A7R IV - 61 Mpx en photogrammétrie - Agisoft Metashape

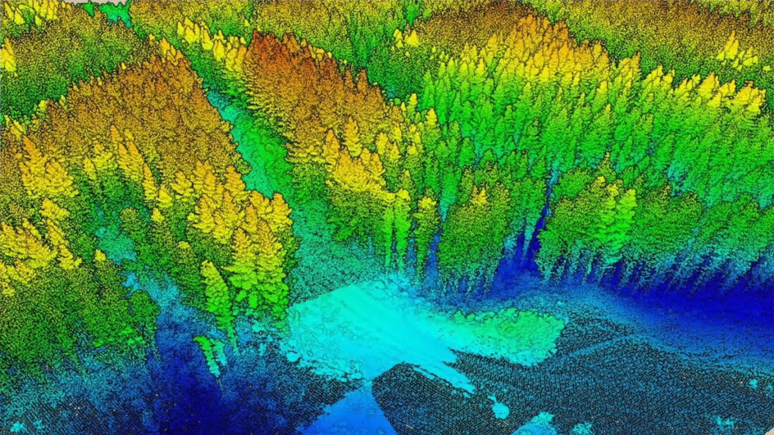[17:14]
de points denses donc là c'est vraiment en termes de gain de temps c'est assez faramineux par rapport à de la photo il n'y a pas tout le processing d'alignement et de calcul